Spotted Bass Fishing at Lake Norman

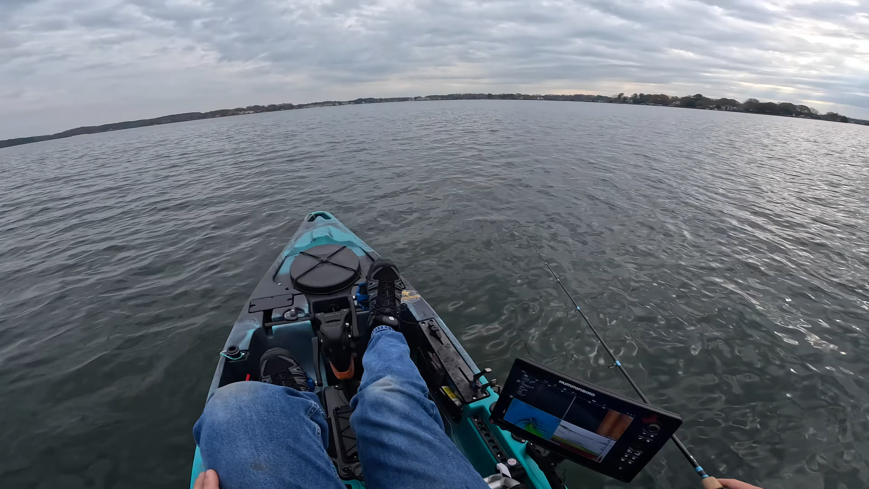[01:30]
Definitely got karate chopped. Okay. There's fish right here.
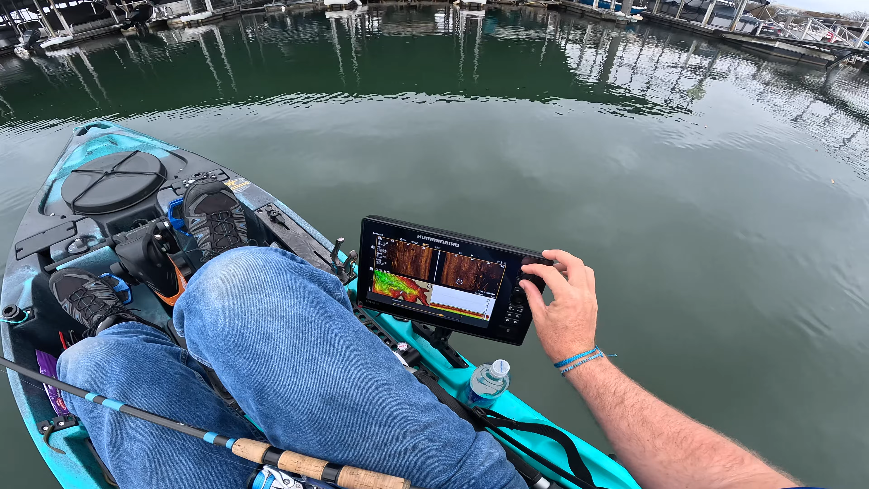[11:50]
You can see the shadow of it. I think that was probably that fish.